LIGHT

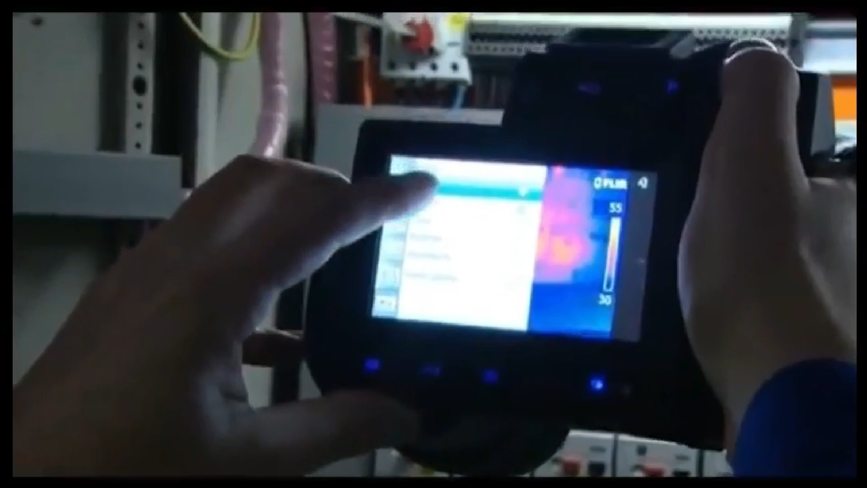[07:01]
Light scattering detection measures the equipment thermal radiation through solar thermal conversion to measure the equipment's infrared radiation intensity.